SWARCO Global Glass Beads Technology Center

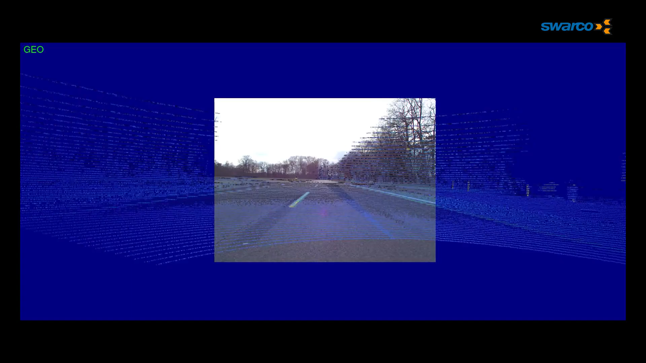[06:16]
A look on the board computer, which always accompanies the test.